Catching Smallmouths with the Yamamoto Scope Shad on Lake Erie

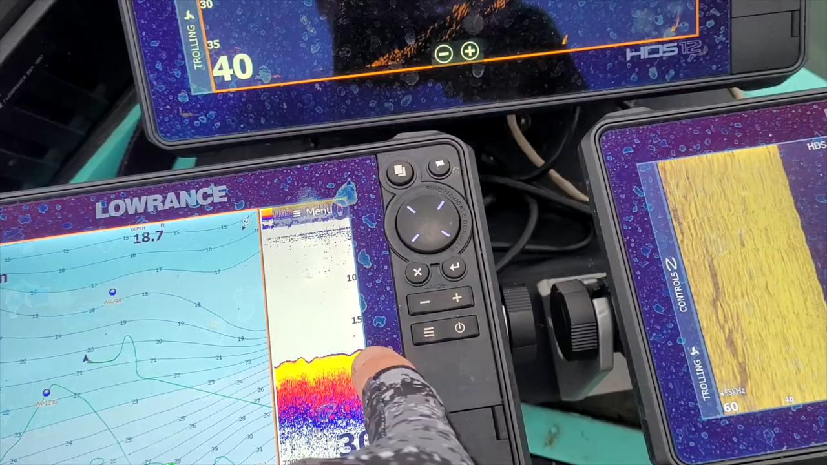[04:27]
As you can see, it's like 18 feet here and 20 feet here.
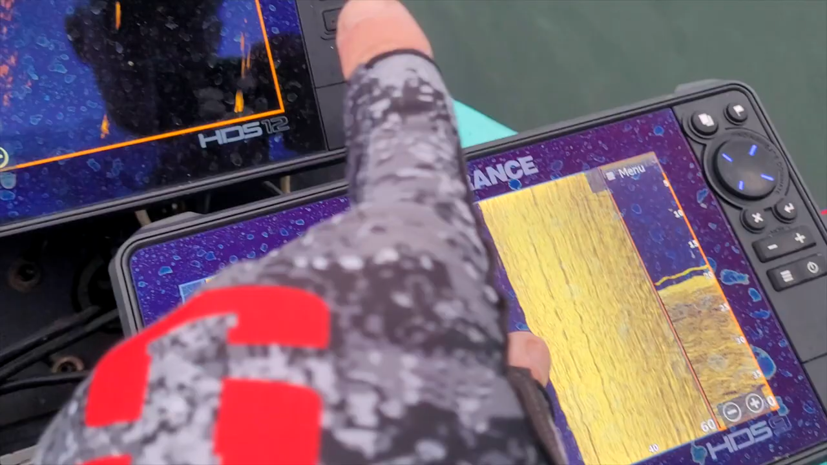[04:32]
And if I go a little bit forward, you can see the little rise. It goes up to 12 right there.
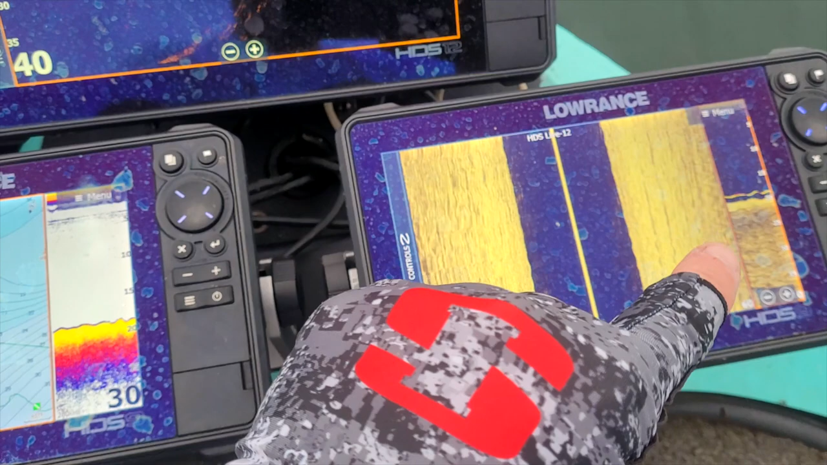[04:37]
So that's my three graph setup on the front of my boat. So basically what I'm doing, throwing it out there when I see one and he's coming up for it.